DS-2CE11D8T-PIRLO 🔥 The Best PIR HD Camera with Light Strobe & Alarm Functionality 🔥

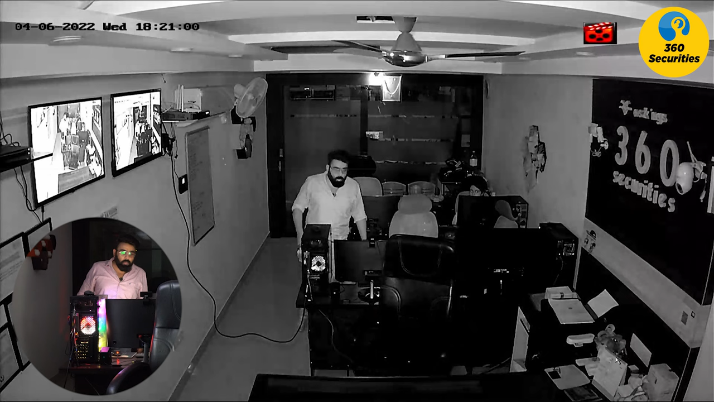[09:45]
एंड मैं आपको और जो मेरा ऑफिस का मॉनिटर है जो मैं इसको यूज़
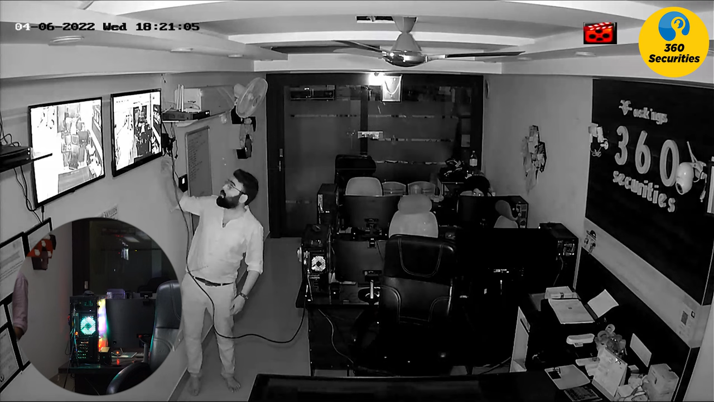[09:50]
करता हूँ इसको भी मैं एक बार के लिए जो है ऑफ़ कर देता हूँ। तो आप देख पाओगे एकदम पिच ब्लैक। अभी आप देखें मेरा फेस के आगे कोई लाइट नहीं है, पूरा अंधेरा है।